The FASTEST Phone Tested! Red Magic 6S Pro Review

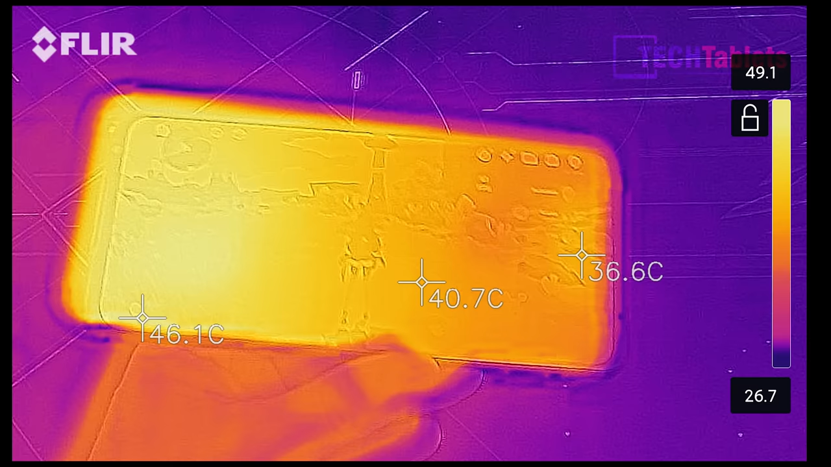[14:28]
right let's have a look here so it is getting quite toasty very very warm at the moment so we are looking at the
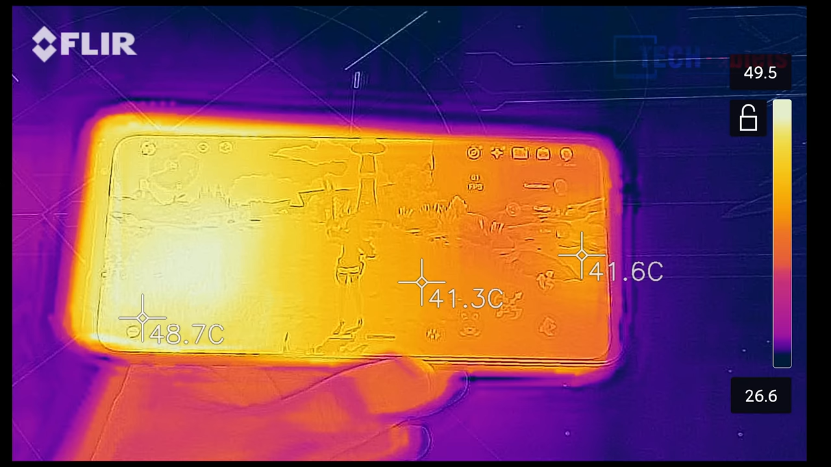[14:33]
front of the screen up to almost 50 degrees celsius right there and what
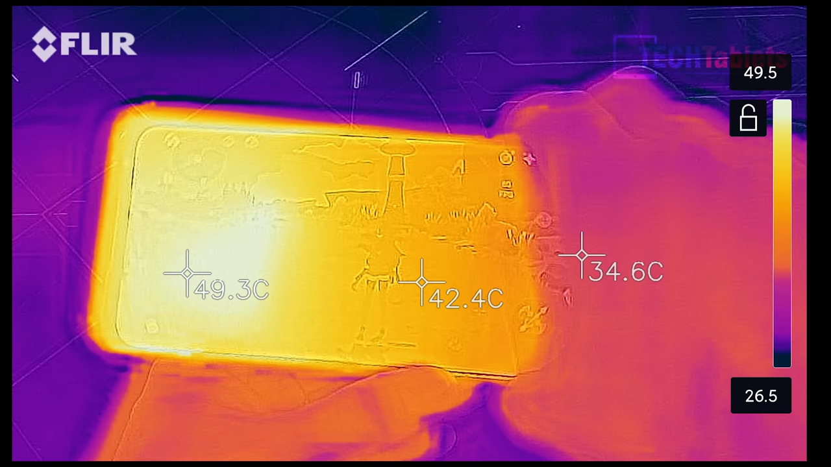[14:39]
about the back so you can see the hot point actually around where the cameras are and a little cooler where the fans blowing some of that hot air out so almost 52 degrees now 53 really
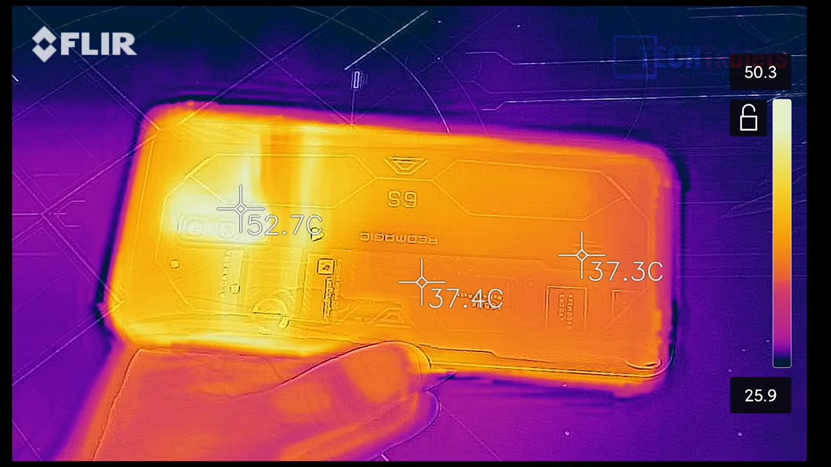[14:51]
after playing for one hour and you can even see where that hot air is being pushed out from the fan which is just around this area so that frame is getting quite warm so this is really only about a two degrees maybe cooler than what i've seen some passively cooled phones however the performance is right up there it's maintaining a much higher frame rate throttling a lot less than other phones that are passively cooled but it still is
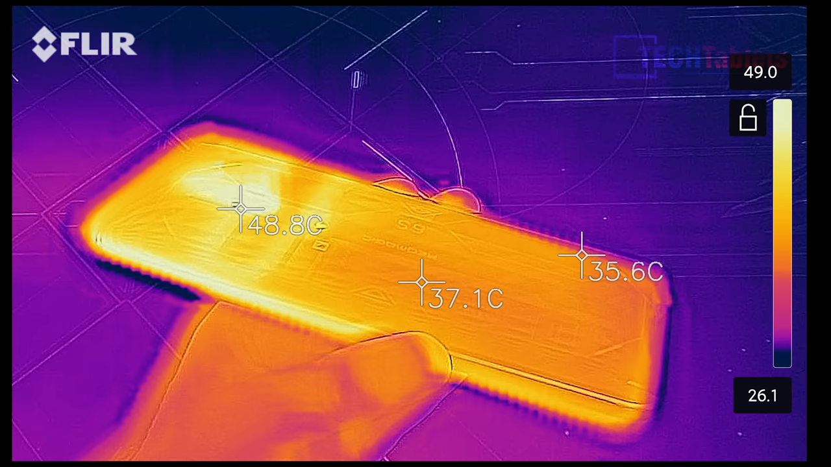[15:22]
throttling a little bit and still getting very very warm to the touch moving over to our video quality